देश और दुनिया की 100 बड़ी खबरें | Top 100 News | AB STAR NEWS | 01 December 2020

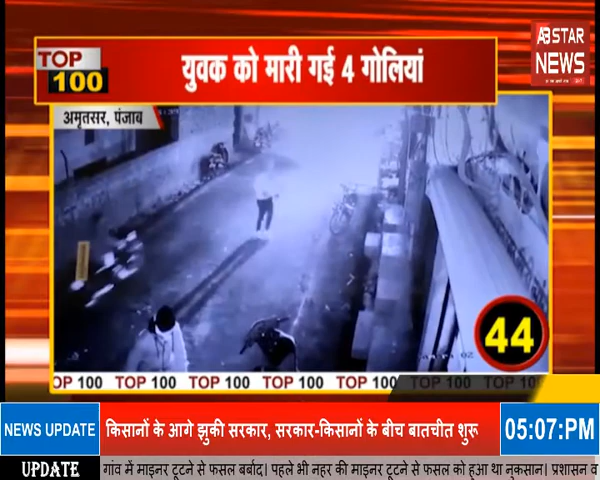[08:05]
वैरवाल रोड पर युवक को मारी चार गोलिया घटना से सीटीवी में हुई कैद पुलस ने मामना दर्श कर जाच शुरू के